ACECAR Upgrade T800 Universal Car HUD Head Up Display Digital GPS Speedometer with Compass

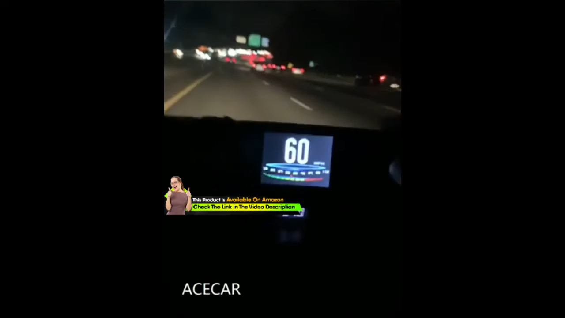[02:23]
It's at 60 miles per hour. And I'm just showing the displays.